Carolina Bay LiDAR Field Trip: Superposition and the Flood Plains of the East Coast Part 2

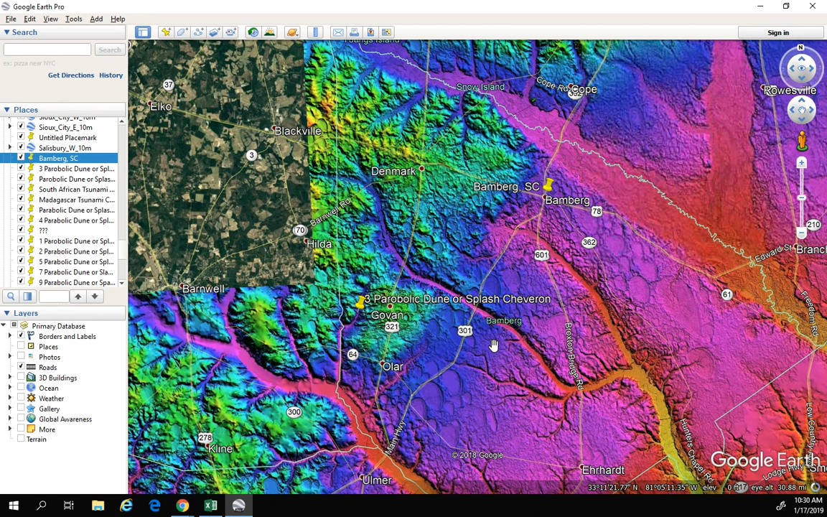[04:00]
So, again, this really puts us into that timeline of having having to be, you know, sometime within the past 20,000 years. And, again, I'm saying that's likely this is part of a Younger Dryas event 13,000 years ago. So I don't want to focus too much on the timing right now. I would much rather focus on the event itself and then we can work out the dates and the times. But this is what makes the most sense to me. So, OK, so let's move away from Bamberg. I want to go let's go back to the Big Bay area. And the only reason why I keep going back to the Big Bay area is because there is lots of current scientific literature on it.
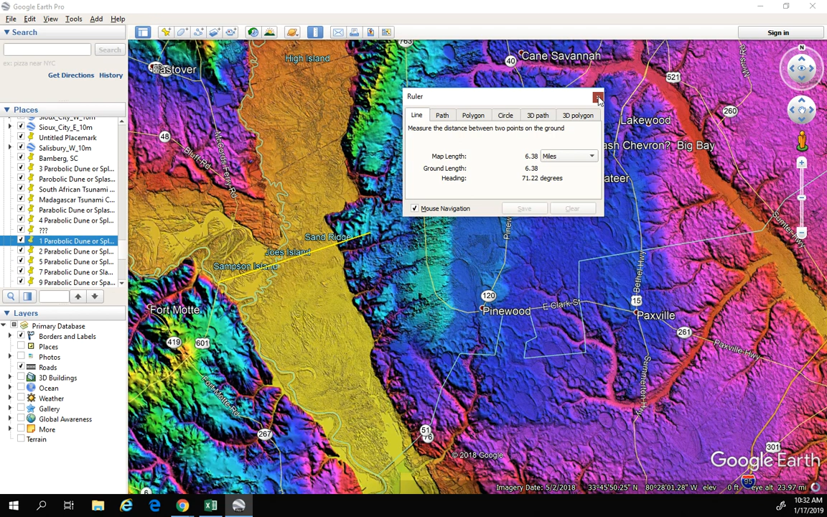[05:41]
But but that was probably the after effects. You know, we see this a lot with glacial meltwater where we have braiding of streams and things. And that's that's what I think we're seeing here as well. And another interesting thing, let me click off of that. But, you know, we can actually see that there was a an older floodplain here and the bays are all all over it. And then we have the water from the melting ice and rainfall cutting right through those. And you can see where the newest or the most recent floodplain was cut likely during. And this is what the whole thing should look like. We should see these cutouts of of of water.
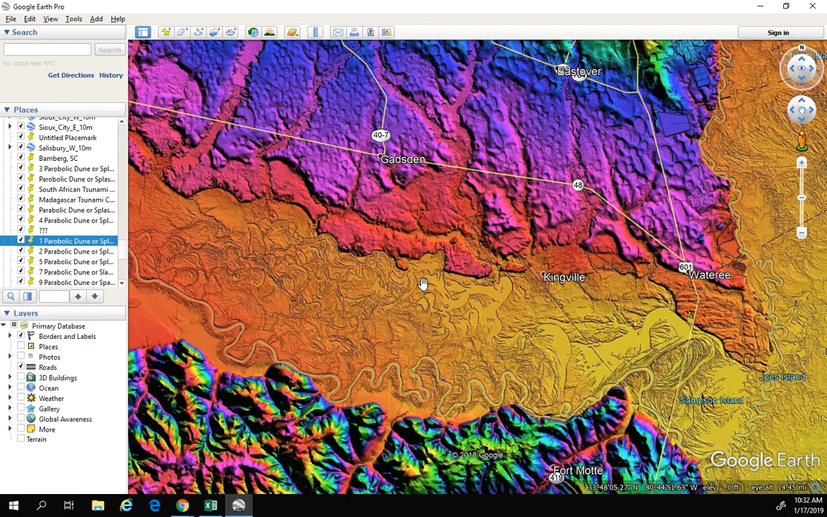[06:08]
You know, as we mentioned in part one, this is what we should see everywhere. But that's not what we see. You know, if I just go south of here, you know, this is all very straight, cut right through. And we don't see a lot of these cuts and bends that we should see from a from a river that's meandering. Again, these are probably very, very new, new geologically, I should say. All right. Let's leave there and go to I'm going to go to a little town called Manville. I've never been to Manville.
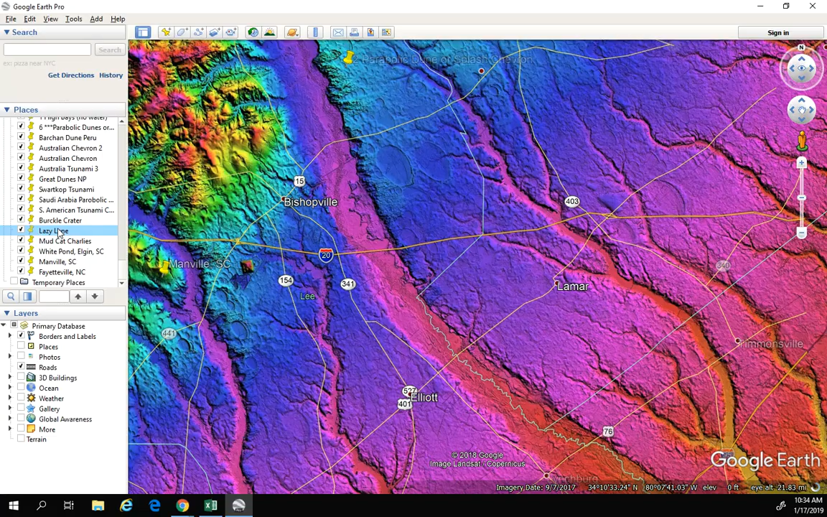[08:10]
I want to go back to Lazy Lane, which I talked about in part one, if I can find it. Lazy Lane, Lazy Lane. There it is. All right, let's head over to Lazy Lane. Got just a few more minutes here. And the main thing I wanted to look up here at Lazy Lane, again, is this massive floodplain, you know, huge, you know. And, again, if we can use that, we don't see any bays in here. It was likely washed over quickly after this event. We do see some sand splash chevrons in these areas. So we actually have more of this braiding. But this would have been a huge, tremendous amount of braiding going on here.
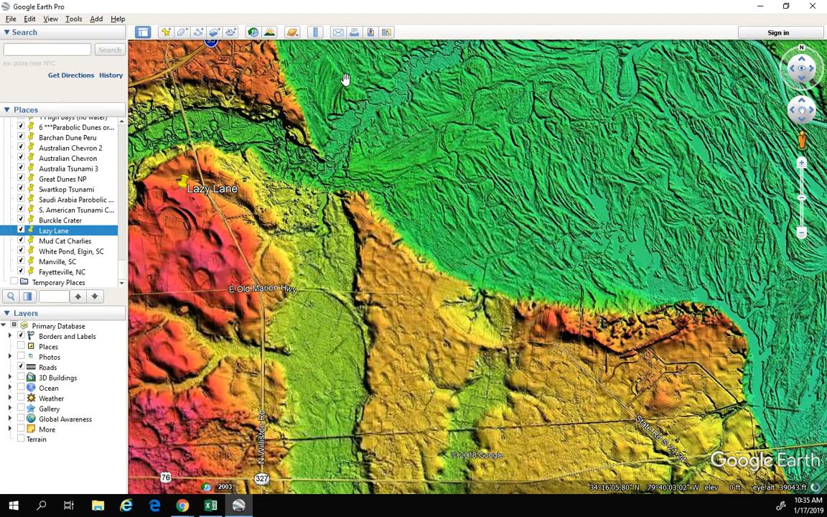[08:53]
Here's that bay that was, like, completely sheared because of this flooding. And, again, you don't see, like, you know, this river, these rivers cutting in. This was a ton of water coming through here at one time and cut right through there. And look at how broad this floodplain is.
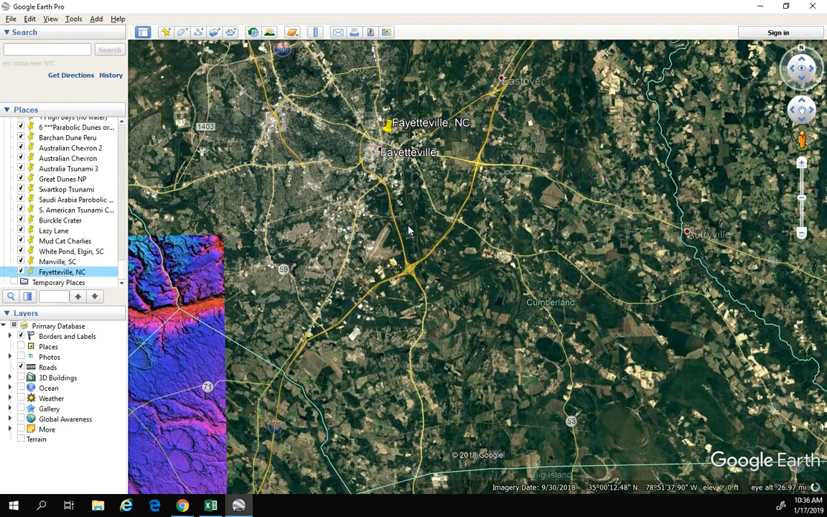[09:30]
And one of the reasons why I want to look at Fayetteville is because it actually demonstrates what we should be seeing in a lot of these areas where we have these Carolina bays.
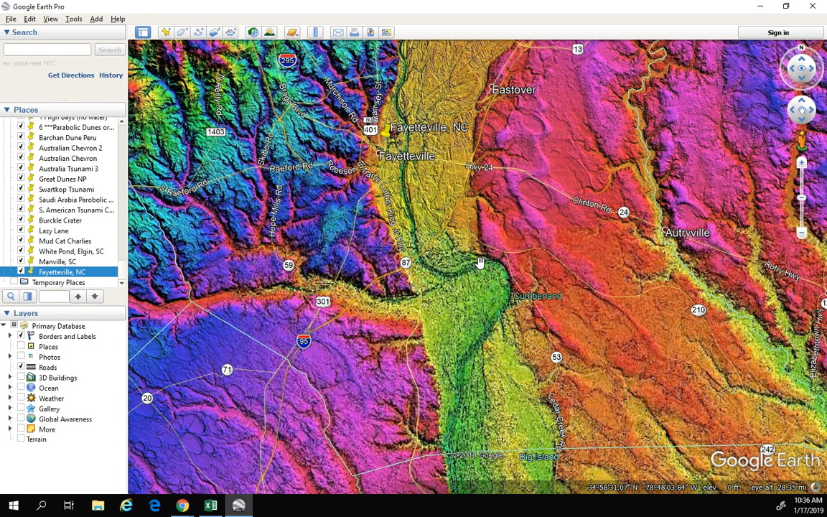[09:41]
These rivers, this river is cutting through this area. We should see that all up and down these rivers, but we don't. It's very, very straight. And what's interesting is that this was actually being pushed, all this water is being pushed over and actually redirected this entire channel.